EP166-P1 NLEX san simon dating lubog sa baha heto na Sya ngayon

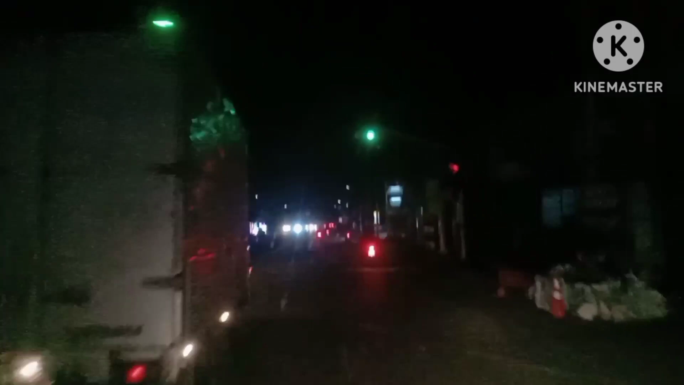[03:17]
Sa liwanag Na mga Christmas light na ito Ay limiwanag din Ang daan Na aking Binabagtas